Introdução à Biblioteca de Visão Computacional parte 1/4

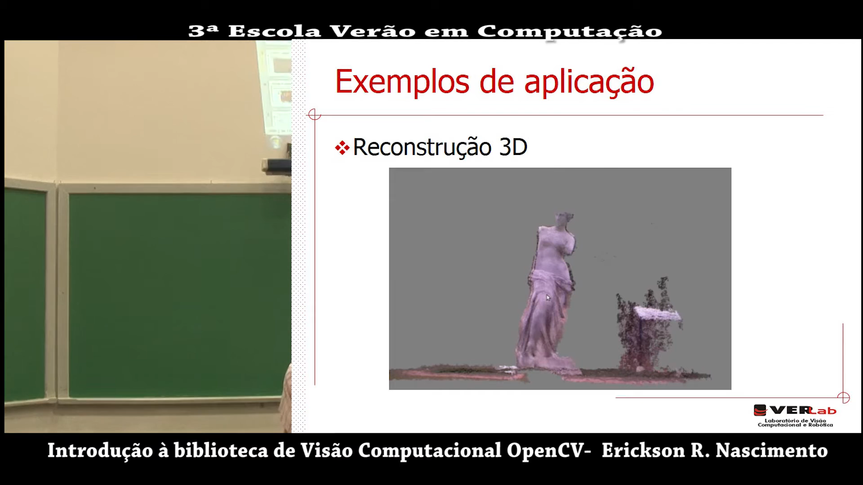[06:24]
Aqui vocês estão vendo uma nuvem de pontos 3D. Vou mostrar um videozinho aqui, e vocês vão ver como que essa nuvem de pontos foi adquirida.